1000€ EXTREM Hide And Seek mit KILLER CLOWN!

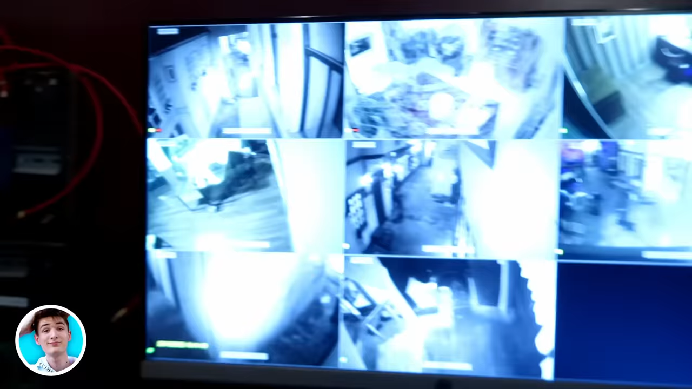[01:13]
Kann ich einfach alles sehen. Hier sehe ich, ob der Killer kommt. Das hier ist dieser Raum. Was können wir machen, Digga? Ich weiß es nicht.